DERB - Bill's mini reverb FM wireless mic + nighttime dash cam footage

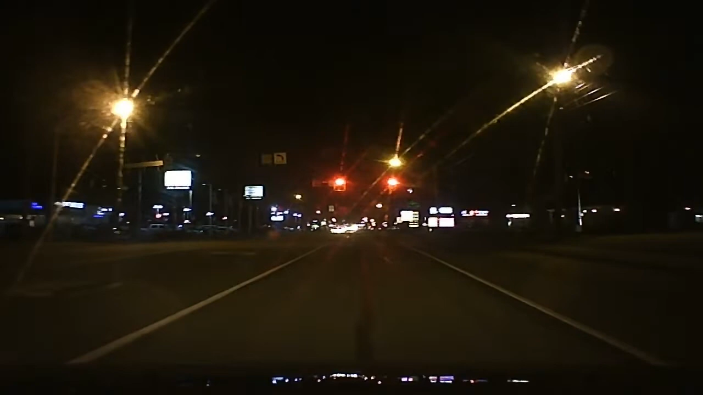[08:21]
volume down on it because i played music during the whole trip because i was playing around with my monster and using a usb flash drive i had put some music on there instead of using my phone to see how that worked it works pretty good but anyway like i said you can see the uh clips you know if if i'm in a well fairly lighted area it picks up pretty good now i'll put a clip of clips here here on the on the dark road with my dim lights on you don't see too much so you know that's the difference there but what i really wanted to